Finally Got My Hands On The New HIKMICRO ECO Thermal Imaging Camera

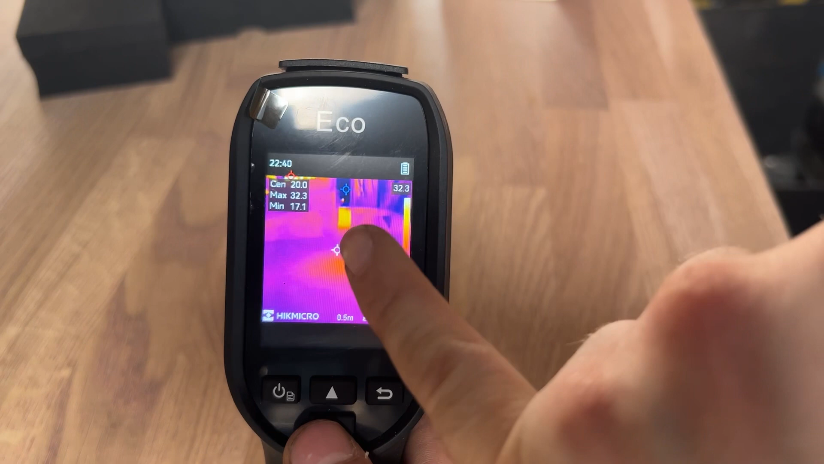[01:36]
So here is the eco itself, so as you can see on the screen there, we've got our centre point and maximum minimum, so white dot there is our centre point, our red dot at the top up there is our maximum and our blue dot there is our minimum,
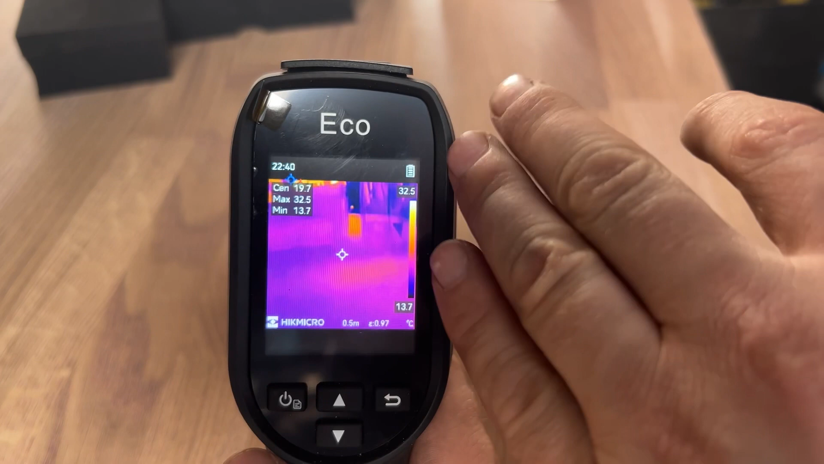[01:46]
On screen: max 32.5°C, min 13.7°C, scale top 32.5°C, scale bottom 13.7°C
so it's measuring the maximum minimums and exactly in the centre where the temperature.
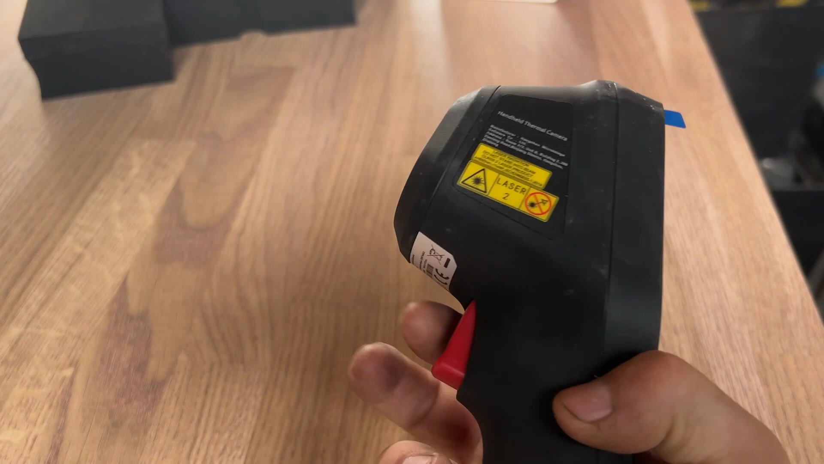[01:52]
At the back it has a trigger, which if we press, you can see a little laser on the table there, that is your centre point.
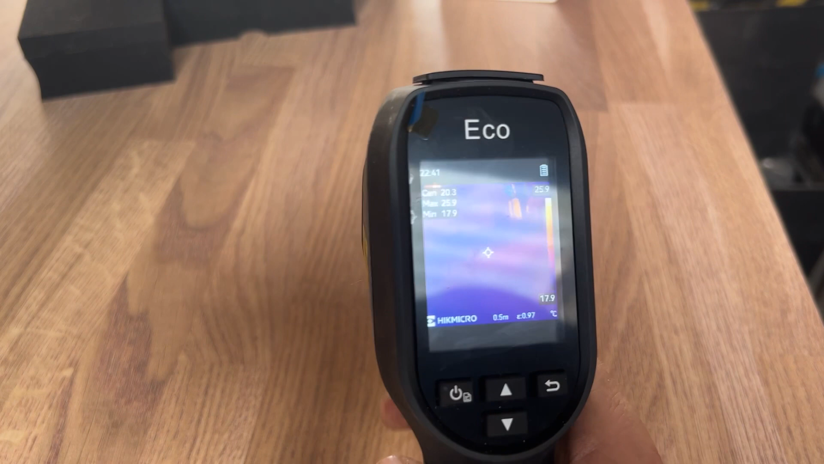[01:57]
By pressing the trigger, you're also going to take a picture, once it's confirmed the picture's been taken, it will say capture succeeded and that's then stored in your album. Go in there and see that, so that's stored there, you can download that off there onto your computer and send it over to a customer for a quote, which I think is really good because sometimes it's hard to explain to a customer how he is moving and with this you can show them.
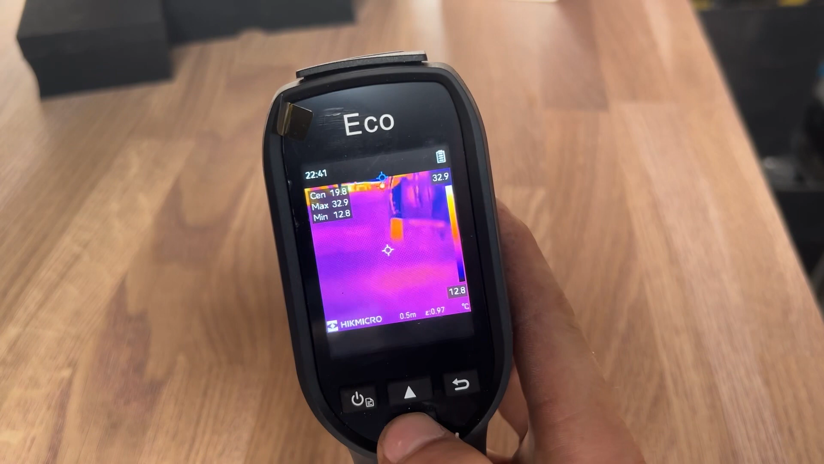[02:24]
On screen: scale top 32.9°C, scale bottom 12.8°C
So, just show you a few more different colours, so this is the rainbow one, so you can see here the red is hot, blue is cold, just look over there
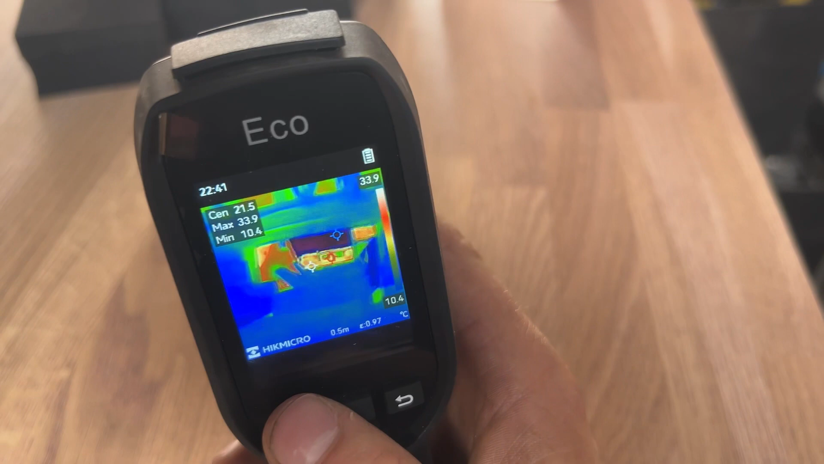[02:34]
On screen: max 33.9°C, min 10.4°C, scale top 33.9°C, scale bottom 10.4°C
you can see the heat moving and the maximum minimums moving. So, this has a super IR setting, basically you can turn it on and off by pressing the power button on there,
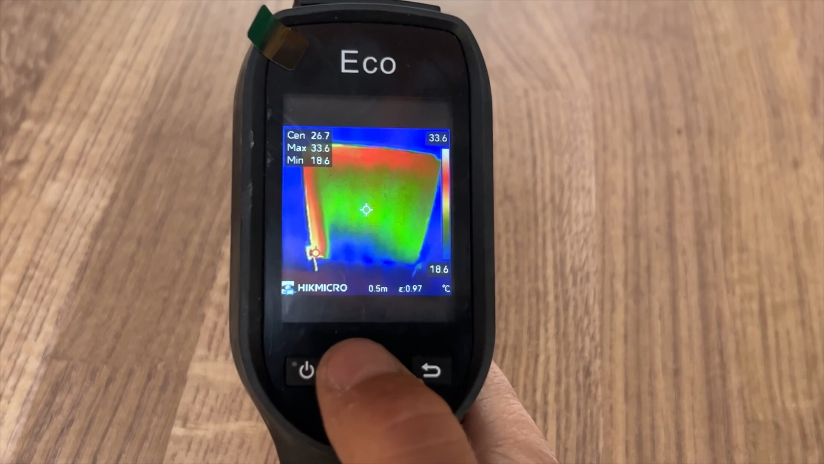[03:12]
On screen: spot 26.7°C, max 33.6°C, min 18.6°C, scale top 33.6°C, scale bottom 18.6°C
It's technology powered by Hikmicro which just basically will give you a lot clearer picture quality and it will give you more readings, so it's a better quality and I highly recommend leaving that on. So, yeah, it's one of their main features with the eco. So, also on the screen you've got time at the top there, which is incorrect, I need to change that. You've got your battery power, Hikmicro logo,
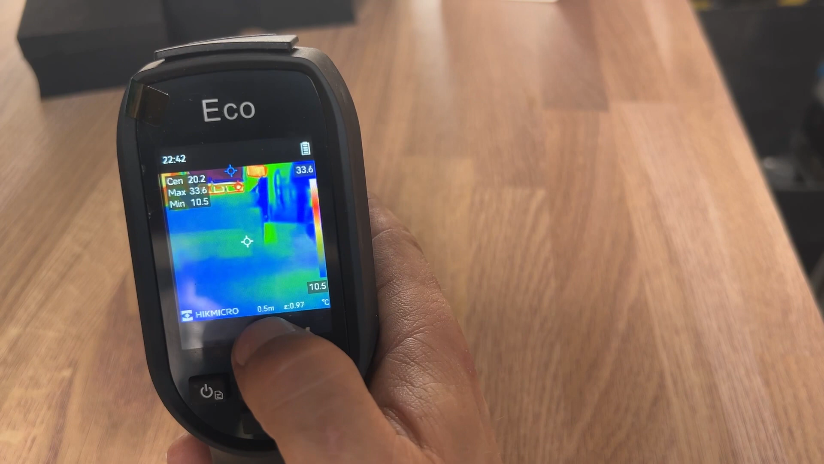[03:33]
On screen: scale top 33.6°C, scale bottom 10.5°C
your distance, so I'm measuring 0.5 metres, you can change that in the settings. You can go right up to 50 metres, and then we have got our emissivity settings,
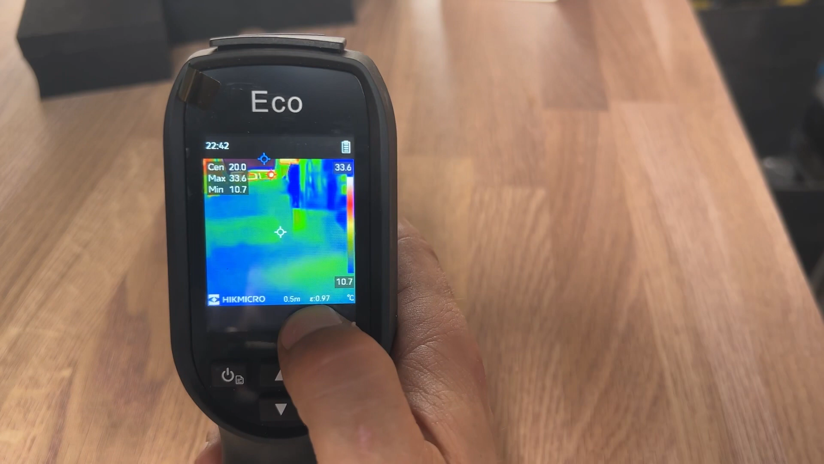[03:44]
On screen: max 33.6°C, min 10.7°C, scale top 33.6°C, scale bottom 10.7°C
which is set at 0.97 and then here we're measuring in Celsius. So, I'll show you a few of the settings, you've got your albums at the top there,
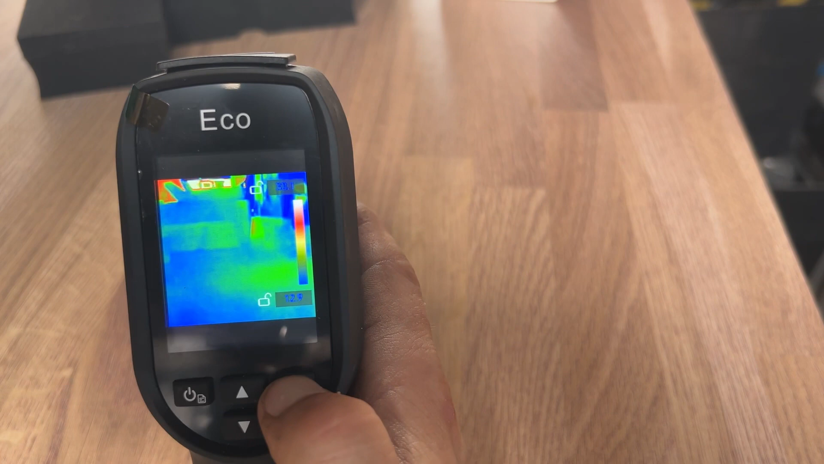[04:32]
Let's change it back to auto, and then let's go down to alarm, so this has an alarm setting, so you can turn that on.
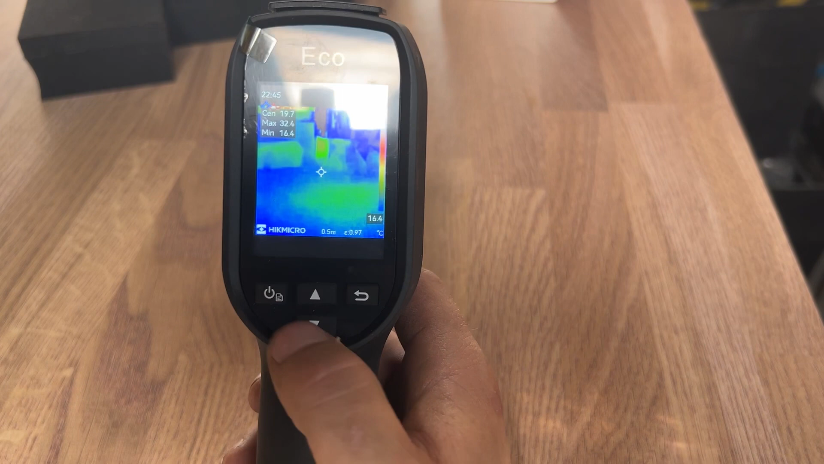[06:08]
So, let's head out on site and see it working in a real life plumbing situation.
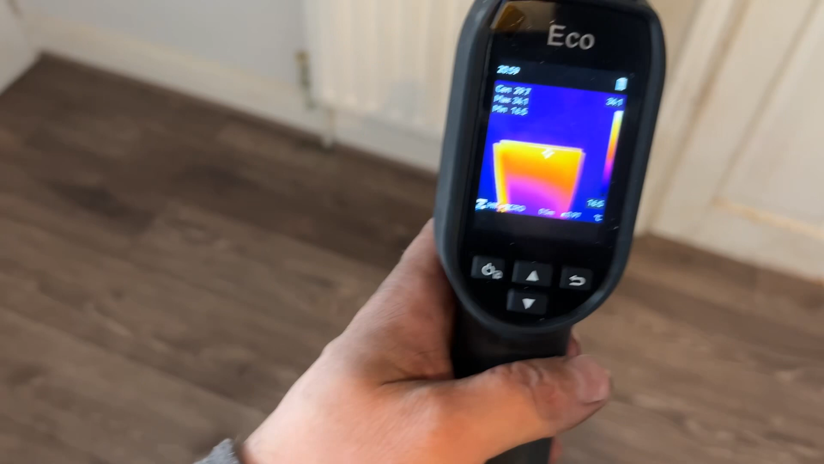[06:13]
Right, so we've just turned the heating on now, and using the eco. You can see we've got our flow on the left hand side here. The heat is rising, going across and falling, and slowly heating up the bottom. I'm hoping that that isn't sludge at the bottom that's formed there. But, like I say, I've already had the heating on a couple of minutes, so we'll see how we get on with that. If it is a case where we have detected sludge with the thermal imaging camera there, I'm going to suggest to the customer that we do a bit of a flush on the system.